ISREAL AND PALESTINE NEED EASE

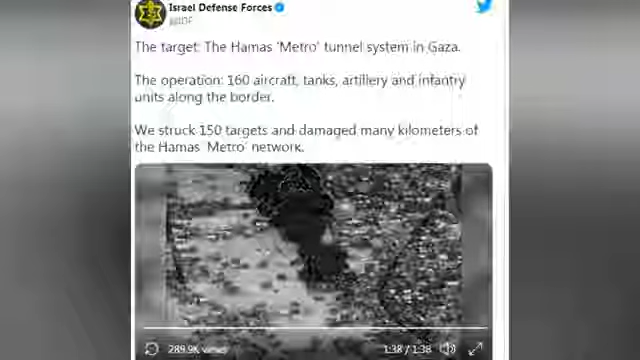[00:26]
The target, the Hamas metro tunnel system in Gaza, the operation,
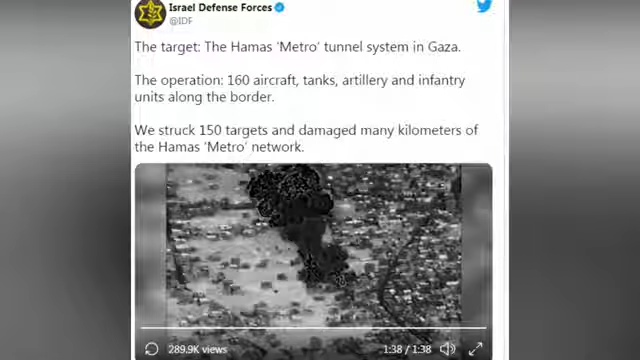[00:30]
160 aircraft, tanks, artillery and infantry units along the border.